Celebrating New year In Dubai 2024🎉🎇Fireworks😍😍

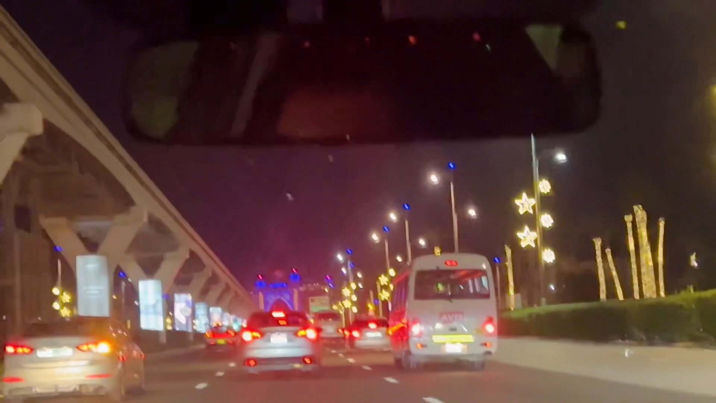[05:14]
और यह है अट्लांटिस तब पाम हम इसके सामने ही आ गए है यहाँ से इधर भी फाइरवक्स बहुत अच्छी से होता है तो यहाँ पर ही देख लेंगे
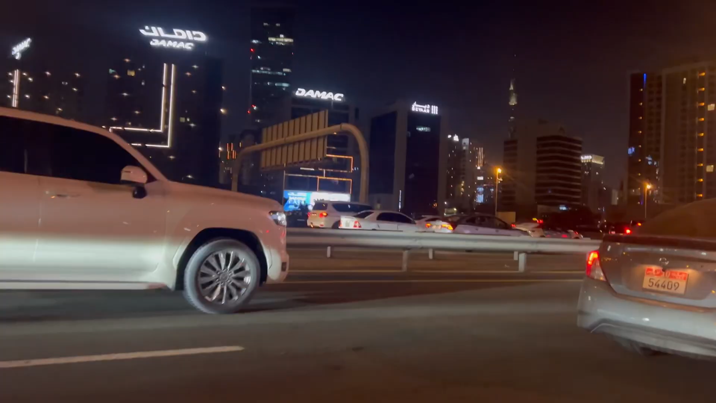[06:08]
आज का निव येर बहुत भारी पड़ा हम लोग को क्योंकि ट्राफिक ये सब मिला के हमें बहुत टाइम बैठना पड़ा हमें नहीं पता था इतना जादा ट्राफिक